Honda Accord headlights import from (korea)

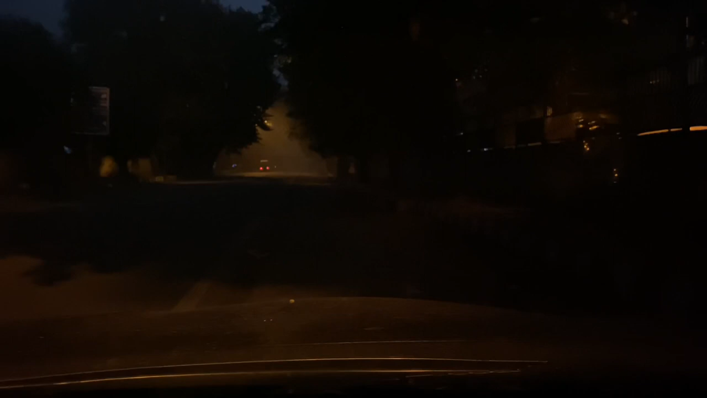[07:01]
की बात कर लेते हैं आपको मैं लाइट्स ऑन करके दिखा रहा हूं भी यह लाइट्स ऑफ के अंदर आप लोग दे� है ठीक
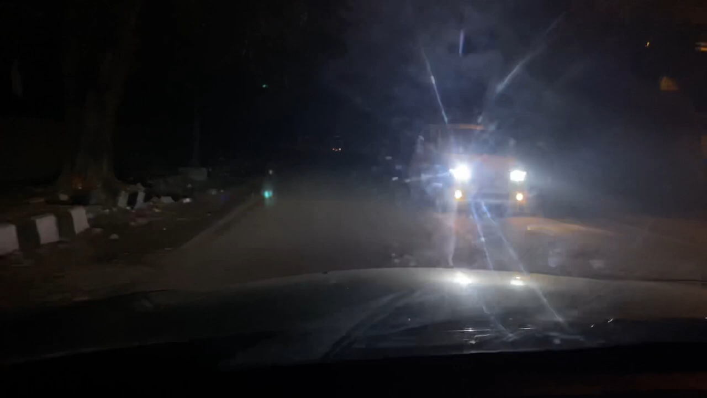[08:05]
2013 के बाद का मॉडल है सिर्फ का और वो शयद 16-17 तक रहा है
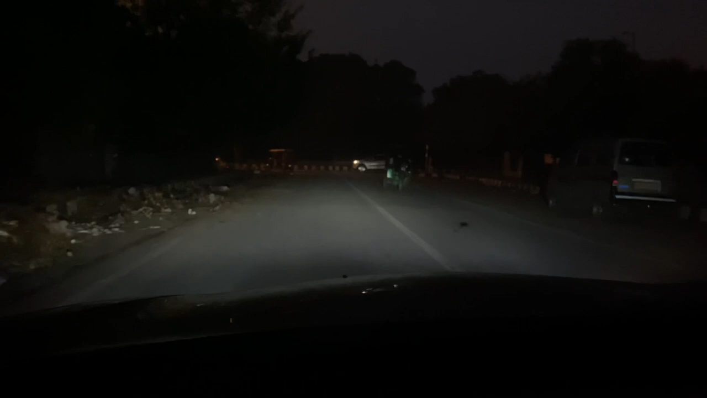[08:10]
नहीं I guess 18 तक रहा है वो मॉडल उन्नेस में नहीं आ गई थी तो जिसके पास भी वहला मॉडल रहा है सिर्फ का उस बढ़ने की आज तक कंप्लेंट है अगर ताइवान वली लाइट � इसने लगवाई यह गाड़ी में उसको रिस्पांस कभी भी अच्छा नहीं मिला यह नहीं देखो इसके अंदर हम प्रजक्टर ही जब आटोगी का डाल रहे हैं और इसके अंदर LED है,
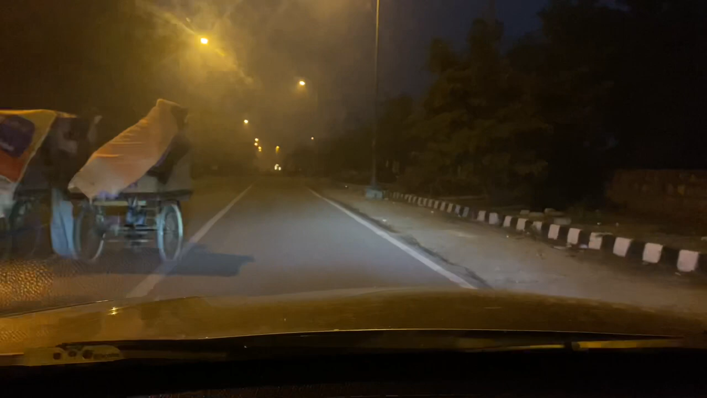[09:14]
अच्छी भी नहीं है, तो भाई आप लोग देख पा रहे हो, कितना अच्छा response है इस लाइट का,